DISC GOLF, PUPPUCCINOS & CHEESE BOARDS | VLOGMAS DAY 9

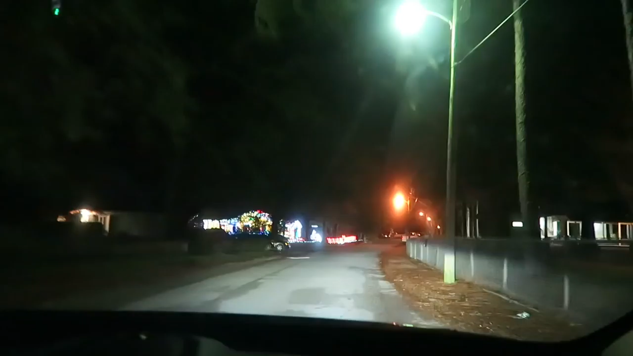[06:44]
Cody is currently taking me to see some really cool Christmas lights. Wow. Look at this house.